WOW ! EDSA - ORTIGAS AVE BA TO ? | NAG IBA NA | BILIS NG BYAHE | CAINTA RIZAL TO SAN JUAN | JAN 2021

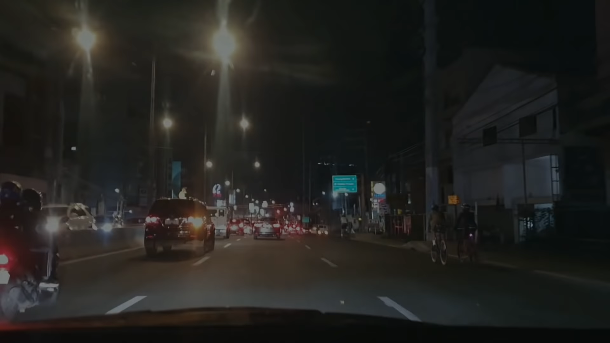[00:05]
Ayan, magandang gabi sa inyong lahat. At ayan dito kabayan, mag-update tayo ngayon ng kaubuan ng Ortigas Avenue. Ayan. So oras natin ngayon kabayan ay 7 PM ng gabi.
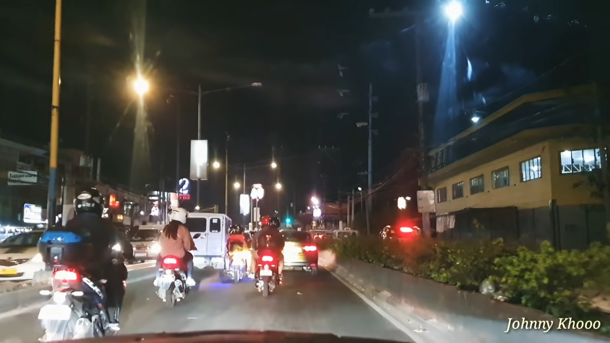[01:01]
Yan. So pag diniretso na itong to, papasok na ito ng Metro Manila, no? So yung sa right side ay yan po yung Felix Avenue, malapit dito sa Cainta Junction. So diretso lang tayo dito hanggang doon sa may boundary ng Ortigas Avenue, malapit sa may North Green Hills. Yan. So ito po yung Robinson's Cainta, kabayan, no? Okay.
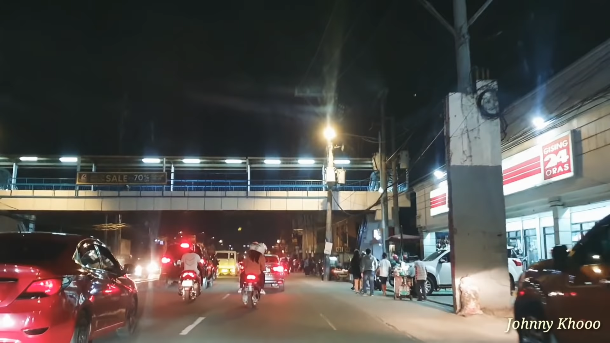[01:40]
Dati kasi dito kuwan din, nagkakaroon din ng mga bumper to bumper dito sa traffic na yan, no?
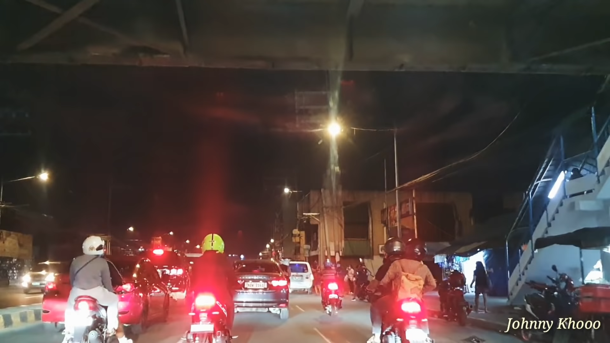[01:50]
Which is minsan nagkakos ng traffic. Ayan.
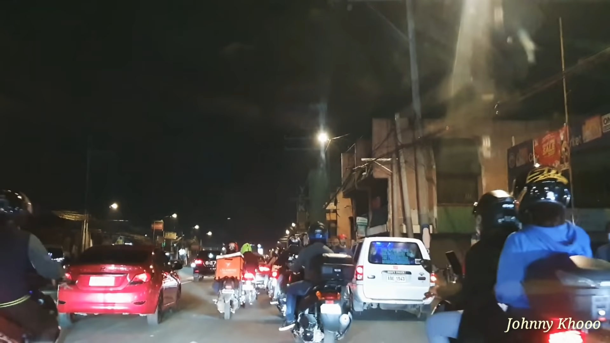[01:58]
So malaki din mga pinagbago dito, hindi lang yung Edsa at saka C5 yung
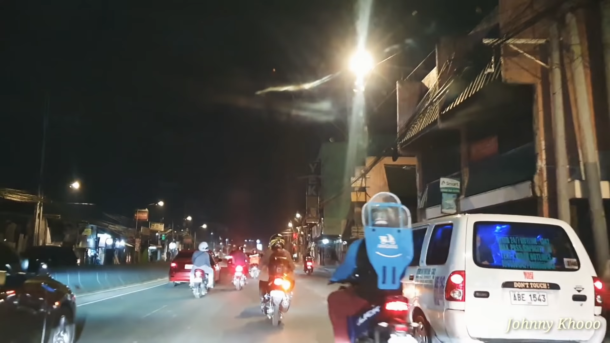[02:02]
nabawasan ng mga sasakyan na dumadaan dito. Ayan. So diretso lang tayo, radaanan natin yung SM
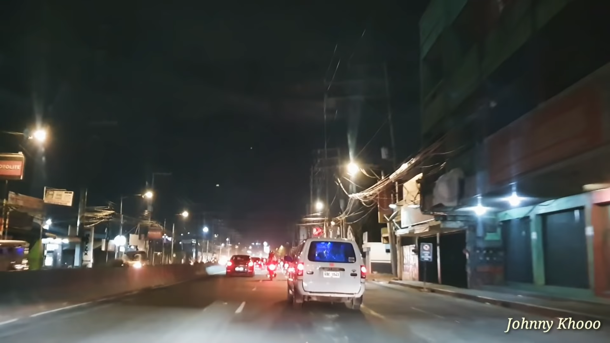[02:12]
sa kabahar ng Ortigas Ave. So ito sinakto natin 7 PM talaga, kasi ito yung rush hour.
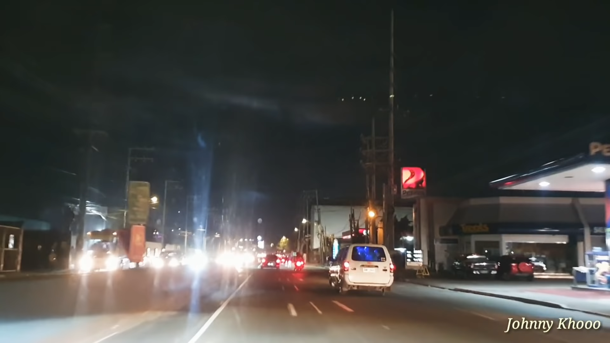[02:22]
Kumbaga ito yung bakbakan ng labasan ng mga sasakyan, no? Malapit na sa SM dyan. Dyan sa SM kasi nakikita nyo, guys, yan po yung dating Ever Mall. Ngayon nabili na siya ng SM company, so pinalitan.
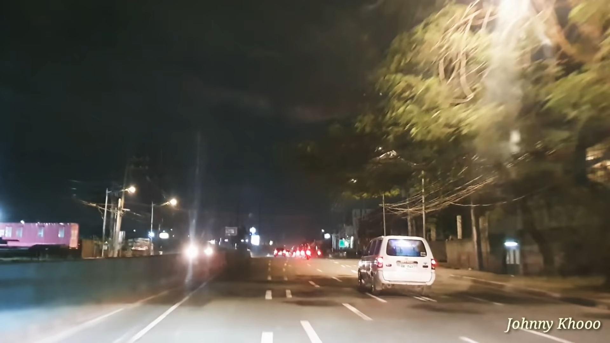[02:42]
Nag-close kasi yung Ever Cotesco dyan. So dyan mismo sa SM ay traffic, kasi nga dyan nag lalabasan at pasok yung mga sasakyan, no?
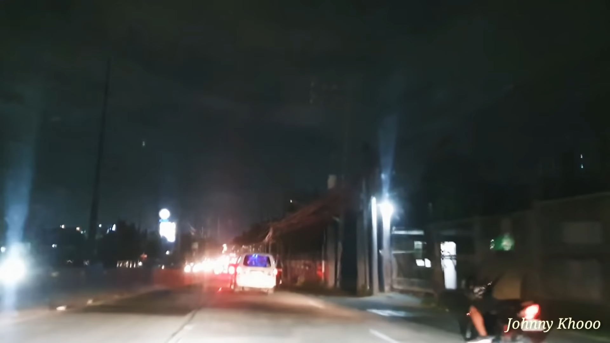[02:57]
So tingnan natin dito kung ma-traffic pa. Kasi kaya nagtatrabik din dito yung mga sasakyan, hindi dire-diretso.
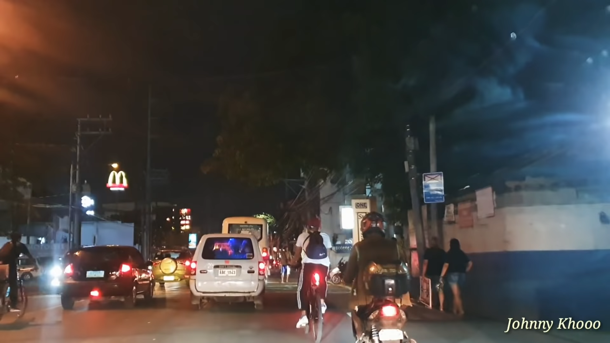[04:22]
G-liner, ano ba yung isa? RS, lumutaw na isa, yan.
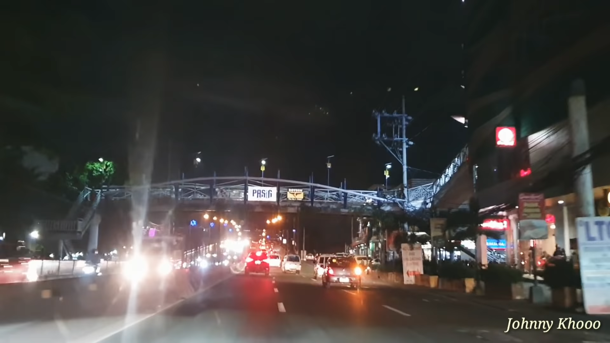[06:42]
hanggang doon sa may Taytay Diversion Road malapit sa may SM City Taytay. Yan. So pag natuloy yung MRT Line 4 dito,
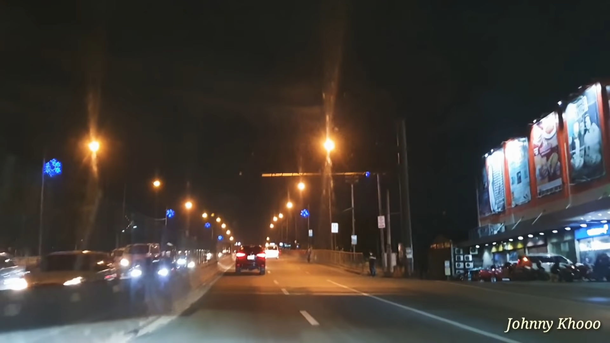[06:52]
mapabawasan na naman yung mga pasahero na sumasakay sa bus, sa mga jeep, no? So mag-improve na yung traffic din. Yan. Itong luwag, oh. Grabe. Itong Ortigas, sabi nyo, kasama din sa major roads na sobrang traffic dati. Halos puro ilaw yung makikita nyo. Kala nyo nga Christmas. Yan, oh, grabe. Smooth na smooth, oh.
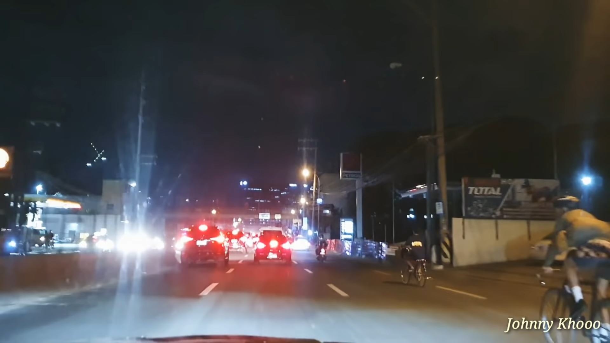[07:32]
Doon sa Ortigas Center, well, pwede na sila magra-ride doon pa Edsa. Saan na ba tayo? Ito party ba din ang Pasig?
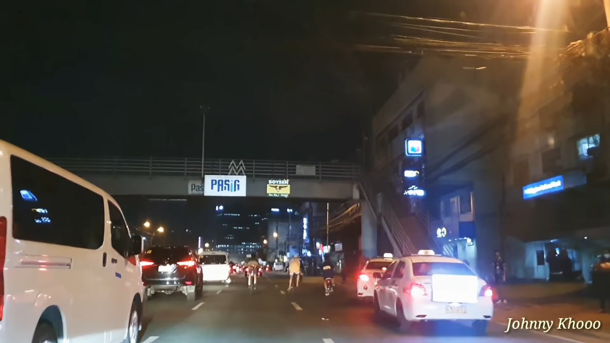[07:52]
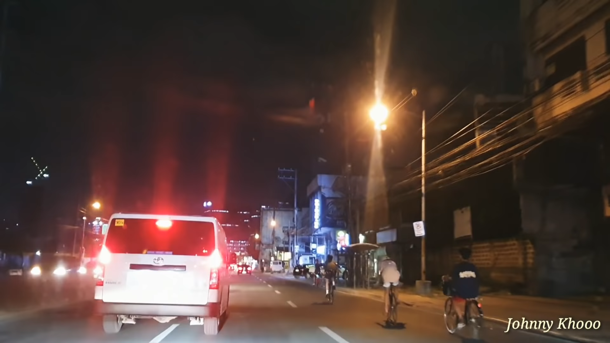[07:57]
Traffic after ng East Bank Road. Malinis na rin yung Pasig dito, kabayan, no?
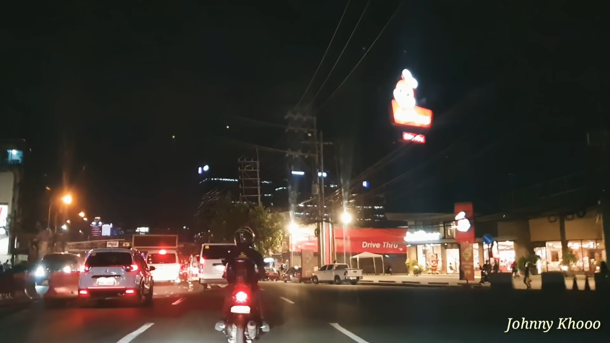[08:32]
Sobrang liwanag. Magaganda din rin yung mga footbridge ng mga dito sa Pasig City. Ito, nasa pa na tayo, parte ng Rosario. Rosario Pasig na ito. Ayan, ito yung sikat na palengke dito, guys. So, yan yung kiniklearing ng Imingdale lagi. Itong Rosario palengke.
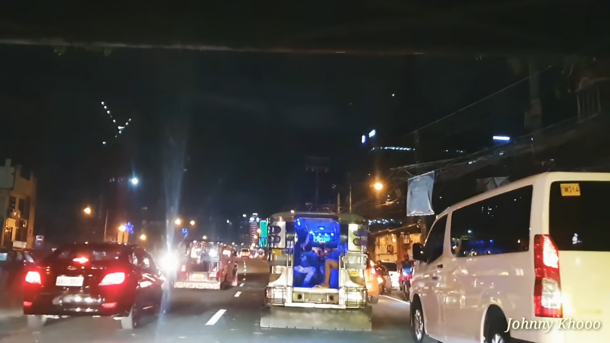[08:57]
Kasi medyo pasaway din yung mga vendors. So dito, guys, itong right side, dinaanan ng jeep. Merong U-turn slot dyan.
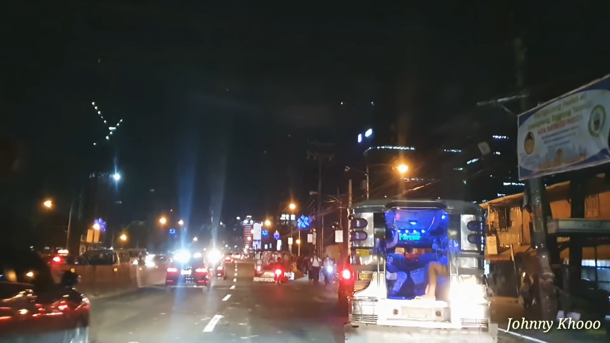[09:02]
No? Tapos iikot dun sa kabilang side. Malapit na tayo sa Ortigas Center. Kita nyo ba yung mga pailaw dyan sa building nila? Tuwing gabi, pinapailaw nila yun dyan.
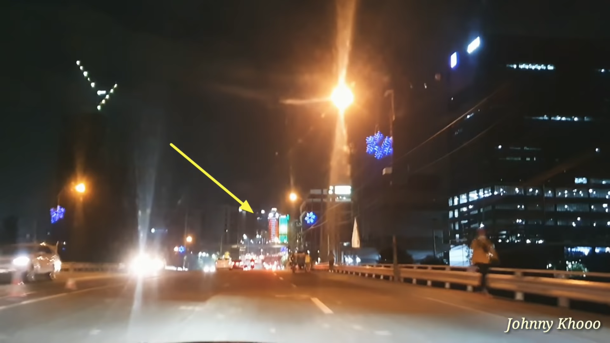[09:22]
Kaya akala nyo Christmas. Yeah. So ito, daan natin tong flyover. So ito na, guys. Ito na. So yung sa C5, dyan. Ito, may kita nyo.
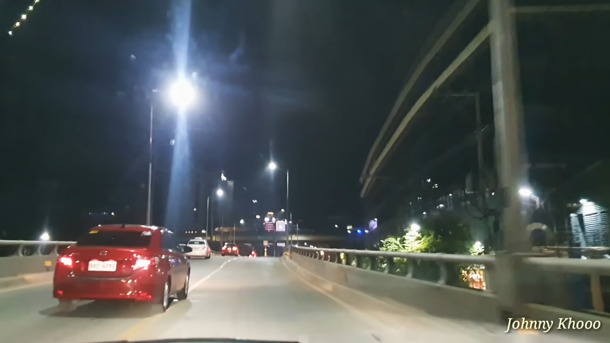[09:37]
Ito yung daan ng C5. Yung sa kabilang flyover. At ito, diretso tayo hanggang San Juan, tapos hanggang sa may Edsa, dito yan. Makati dyan din, sa left side yan, dyan yung dumadaan. So, pwede kayo dumaan dito sa flyover na yun para iwas traffic na sa baba, no? Especially sa baba, yung mga dumadaan na yung mga bus, mga public transport.
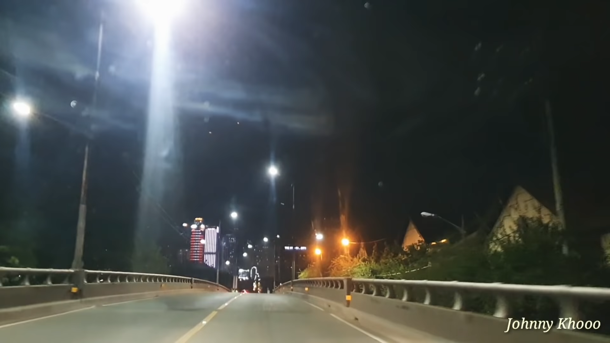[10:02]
Dito, mga private car na dumadaan dito. Ano ko ni Ortigas Center, oh? Yan.
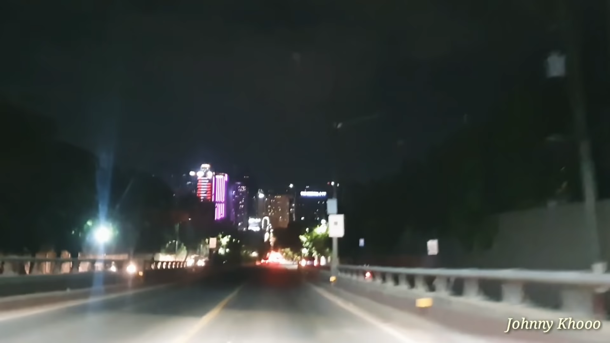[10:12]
Parte na yan ng ADB Avenue, guys. Kita nyo yung parang ganyan ang pailaw ng building. Pinapailaw nila tuwing gabi yan. Ito, kakadalan natin ng 10 desitas.
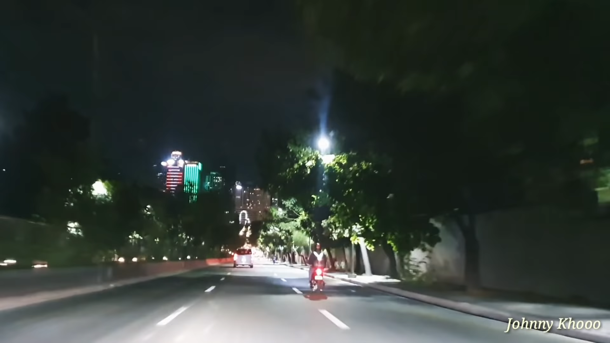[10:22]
Ito, naka LED light siya dito. Maganda, maliwanag.